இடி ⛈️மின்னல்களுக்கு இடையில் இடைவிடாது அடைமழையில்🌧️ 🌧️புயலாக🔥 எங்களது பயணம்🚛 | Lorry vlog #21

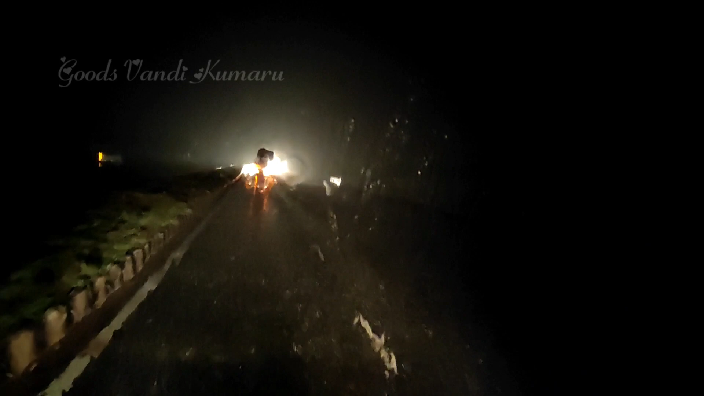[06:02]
அது இல்லாமல் ரோடு வந்து இப்போ டைவெர்ட் பண்ணி விட்ருக்காங்க, ஒரே ரோட்டில் ஆப்போசிட்டில் வர வண்டி ஒரே ரோடு,